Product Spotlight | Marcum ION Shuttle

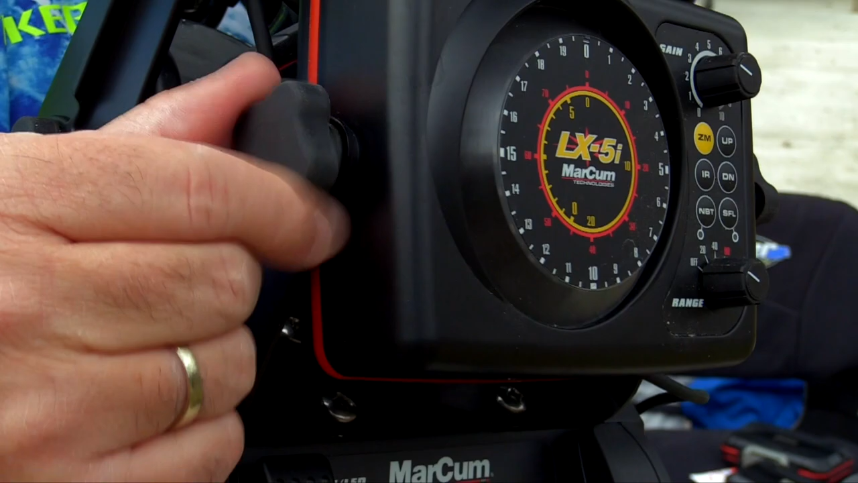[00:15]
I like flashers, I use the LX-5i, mount it right in there, comes with a transducer already attached.